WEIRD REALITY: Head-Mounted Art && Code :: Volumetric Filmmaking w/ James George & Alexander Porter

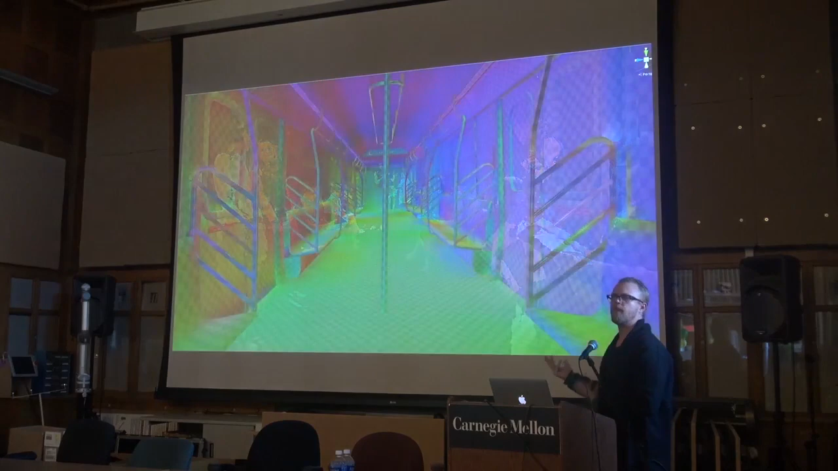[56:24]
But the sort of benefit, this one's a little bit grainy, but the benefit is you start to be able to get these metallic surfaces and reflective surfaces and all of this stuff.
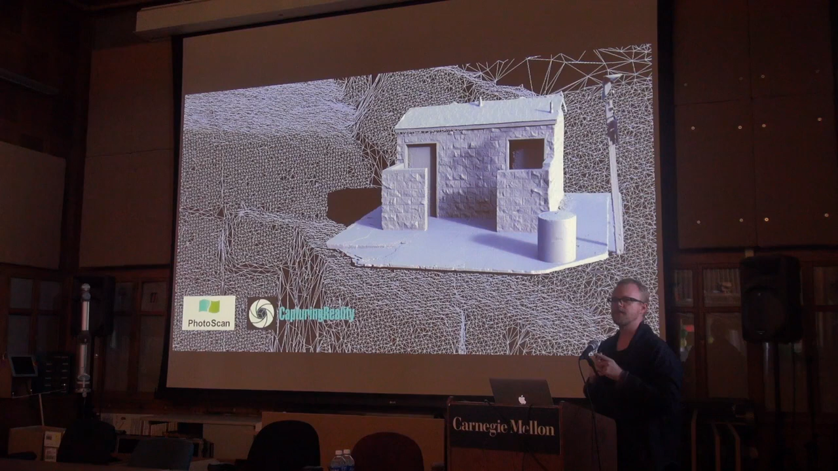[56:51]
And so you have these opportunities to capture scenes, but suddenly the sort of reduction of those scenes is your problem. And so in this case, the tools we used, we focused on photogrammetry, what James was talking about, except instead of taking many cameras and capturing one static moment, you take a single camera and take many captures of an object.
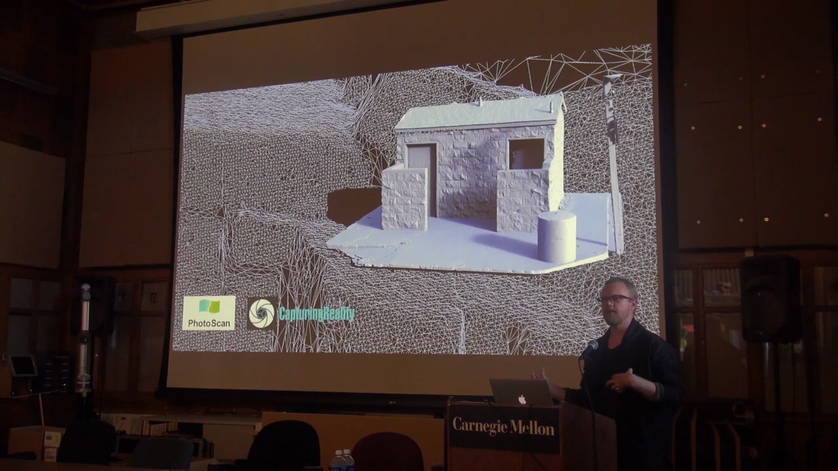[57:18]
And so the difference there is you're getting all of those views, you're sort of just doing it over time, right? And so
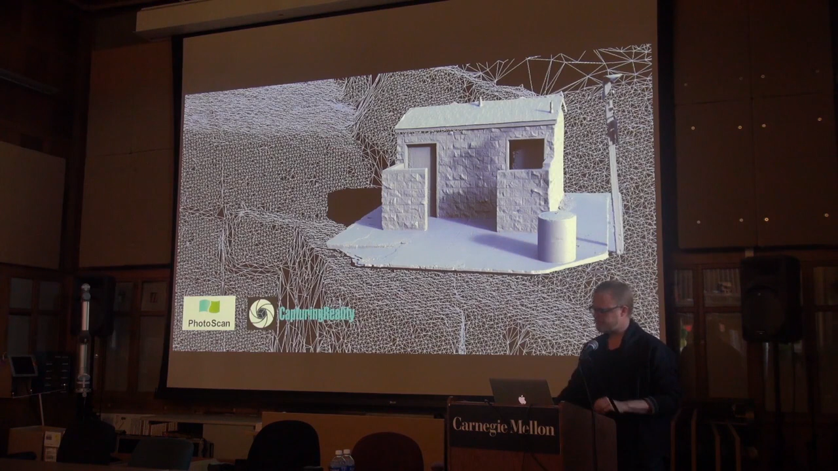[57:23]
for Blackout, and this is like very much a work in progress, sort of a sketch, for Blackout we did that in this train station.